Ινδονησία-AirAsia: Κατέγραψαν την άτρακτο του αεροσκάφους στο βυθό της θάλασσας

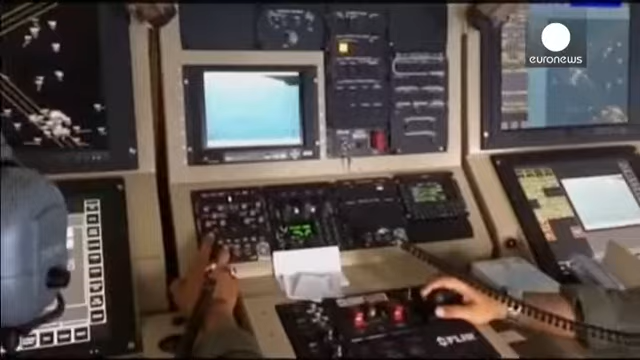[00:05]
Είναι το αεροπλάνο που κατά πάσα πιθανότητα έχει εντοπίσει την άτρακτο του Airbus στη Σερεΐζια μέσω του Σόναρ.